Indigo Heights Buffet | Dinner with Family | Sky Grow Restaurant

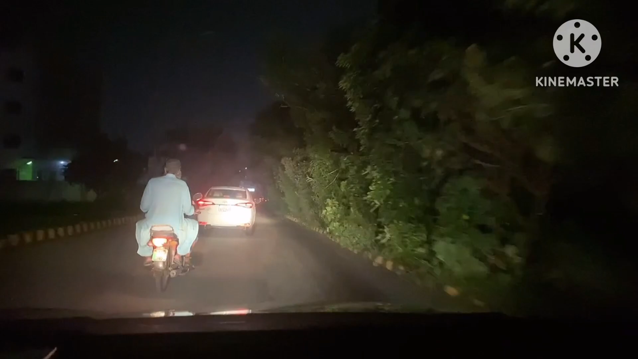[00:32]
जो हमें स्लॉट मिली है डिनर बुफे के लिए वो 9 to 11 की है।
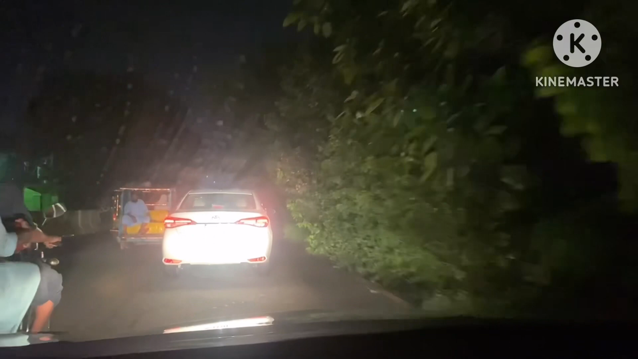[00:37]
ओके, ट्रैफिक बहुत ज़्यादा है जैसे कि आप ये देख रहे हैं।
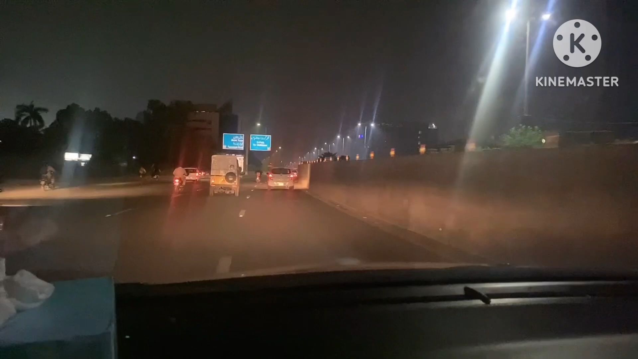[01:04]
मतलब हम लोग जा रहे हैं ये बरकत मार्केट से, हम लोग अब जा रहे हैं कलमा चौक कर रहे हैं क्रॉस। ये अंडरपास आजकल काफ़ी मशहूर भी होता है सोशल मीडिया पे, ये जो ना ये इंडस्ट्रियल जोन बन रहा है कलमा चौक में।
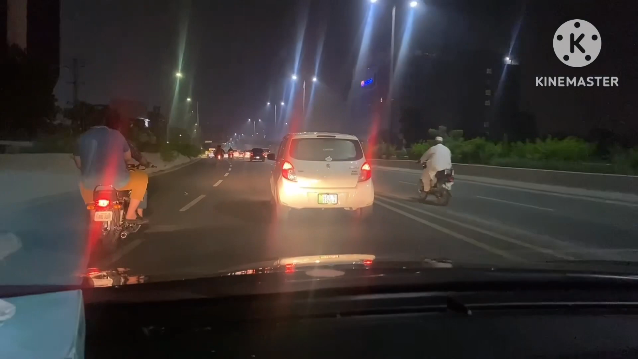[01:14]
अच्छा, तो अभी इन्होंने ये जो ब्लू लेन आपने सुना होगा रोड बनाई है इन्होंने गवर्नमेंट ने, तो वो यही वाला है।
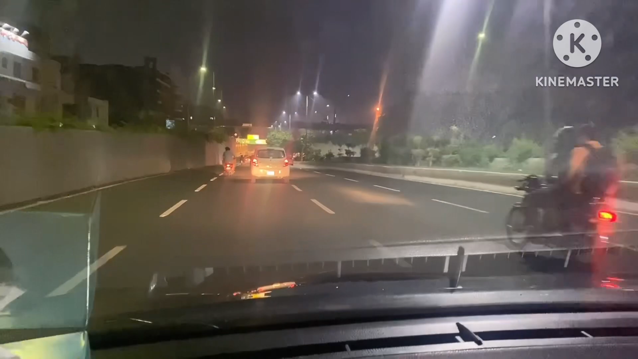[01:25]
तो यहाँ से दो अंडरपासेस ना अलग से निकल रहे हैं,
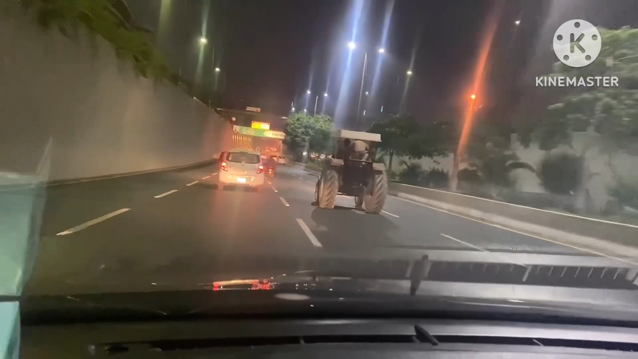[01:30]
पहले ये सीधा ही जाता था लेकिन अब एक ये फरदोस मार्केट वाली साइड पर निकलेगा और एक और अंडरपास है लेकिन वो बंद है।
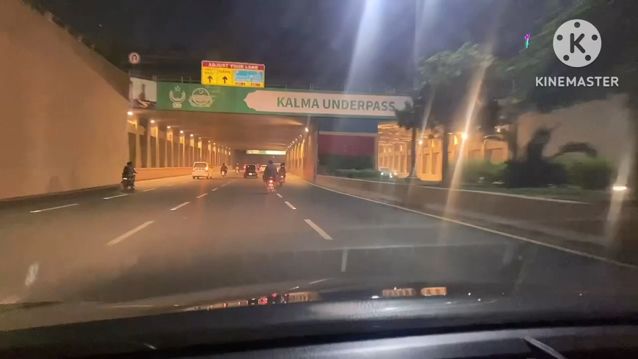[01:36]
ये देखें लिखा हुआ है ना ऊपर, कलमा चौक। अच्छा है ना? हाँ, काफ़ी अच्छा बना हुआ है।
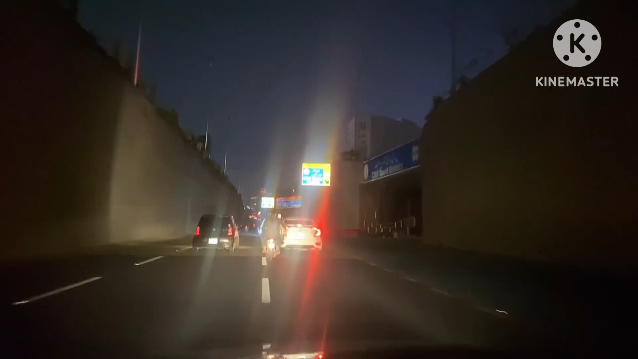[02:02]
अच्छा, ये देखो अंडरपास, ये वाला बंद है। अच्छा, ये वाला बंद है ना, इस साइड से बंद है। ये वो है ना सीबीडी, अच्छा जो वो इंडस्ट्रियल जोन बन रहा है।
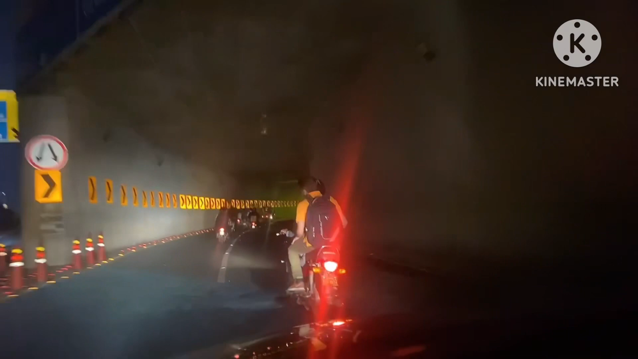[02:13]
ये देखें, ये अंडरपास अब नया बना है, ऐसा लग रहा है जैसे टनल होती है।